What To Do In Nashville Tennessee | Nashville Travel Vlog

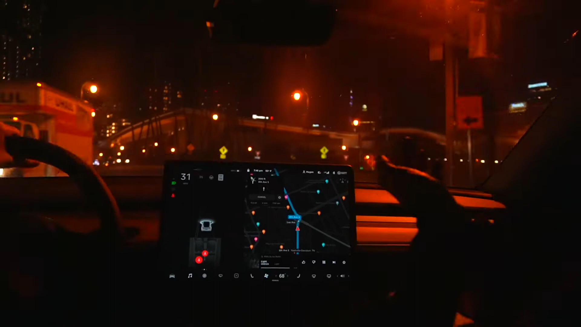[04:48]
but it was a really short drive into downtown Nashville, which was perfect.